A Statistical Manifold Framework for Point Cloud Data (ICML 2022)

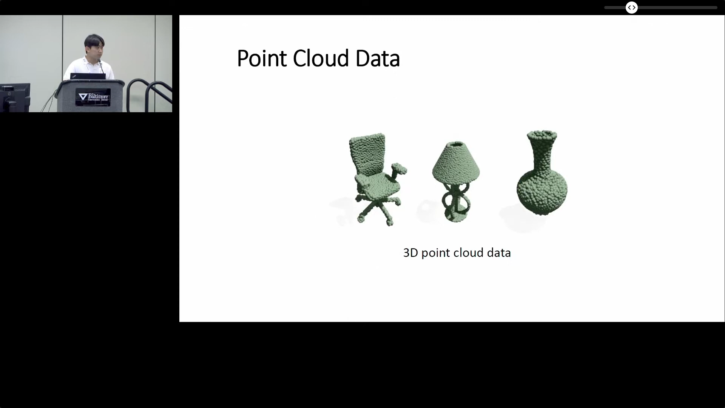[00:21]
Many machine learning problems involve data set where each data point is a point cloud. For example, a point cloud data can be used to represent a 3D shape of an object.
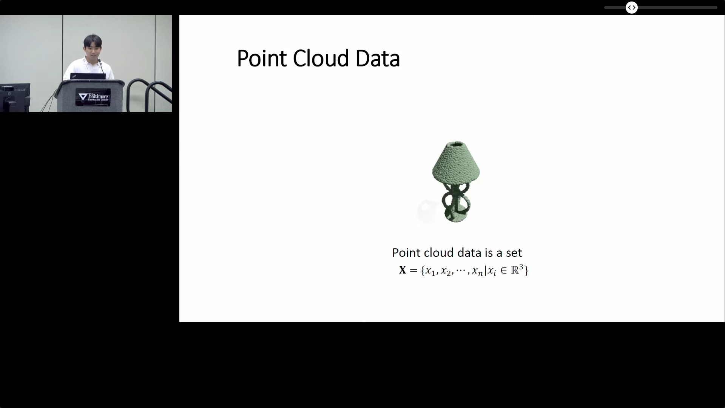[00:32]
A point cloud data is a set where all that matters is whether each element is in it or not, so the ordering of its elements is irrelevant. Since point cloud data are sets, not vectors, there are several challenges when it comes to data analysis. One example is the distance computation. When we want to compute the similarity between two point clouds,
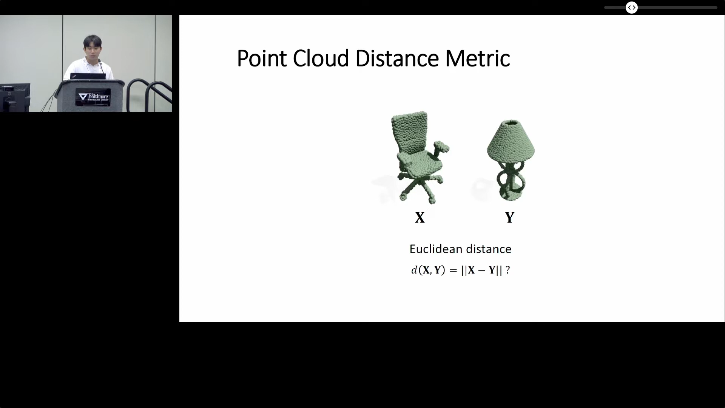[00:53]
obviously we cannot use the Euclidean distance metric. Instead, we have to use some set distance metrics,
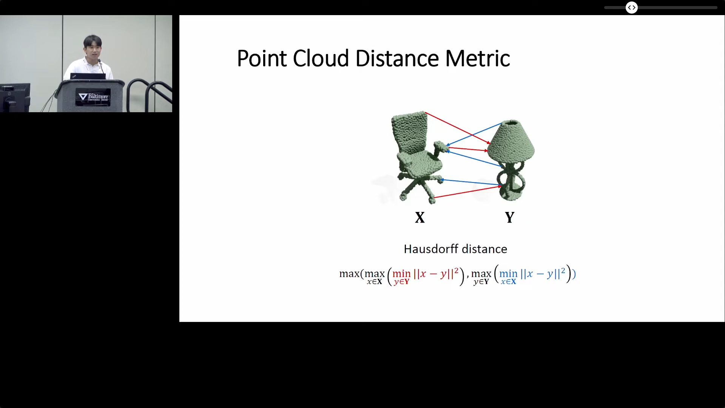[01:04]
and one example is the Hausdorff distance as shown in the slide. However, the distance metric measures just one aspect of the point cloud data.